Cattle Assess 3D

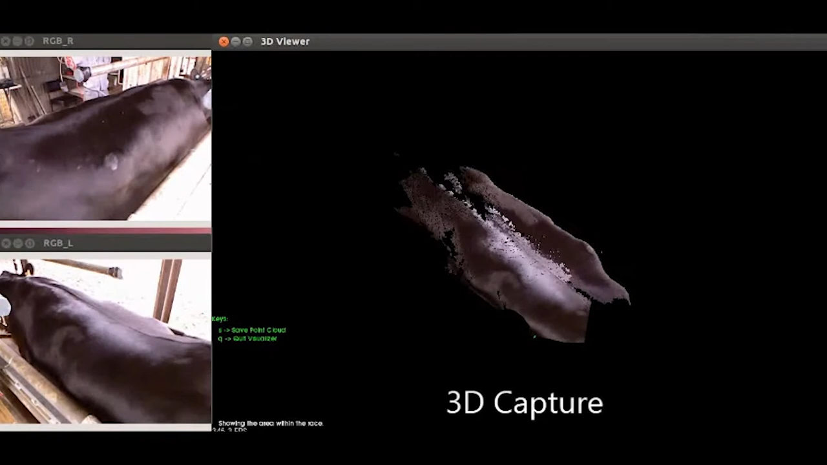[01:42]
support tool which objectively assesses live cattle in real time to make predictions of fat muscle and body condition.